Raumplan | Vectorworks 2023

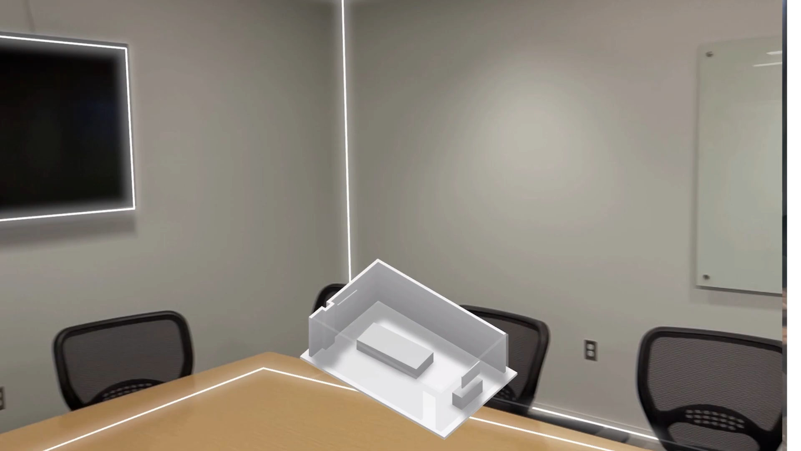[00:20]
sodass Sie einen Raum schnell und einfach mit der Nomad App einscannen können, wenn Sie ein Gerät mit LiDAR-Sensor und dem neuesten iOS-Betriebssystem verwenden.
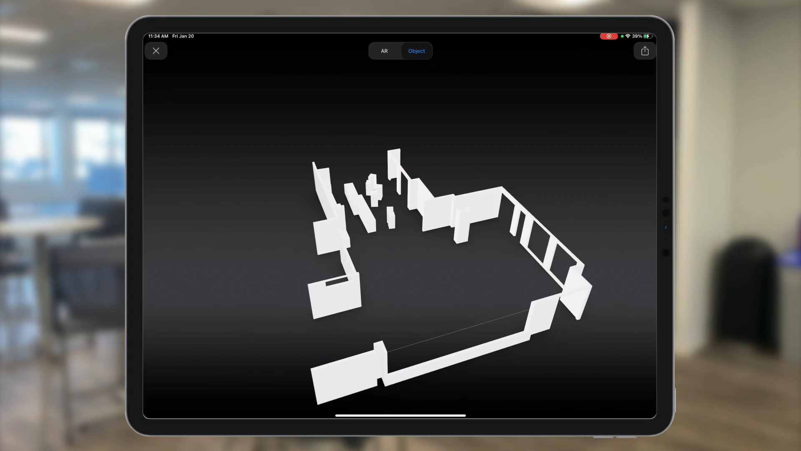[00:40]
Sie können den Scan in der Nomad App mit dem integrierten USD-Viewer betrachten oder als OBJ-Datei in Vectorworks importieren.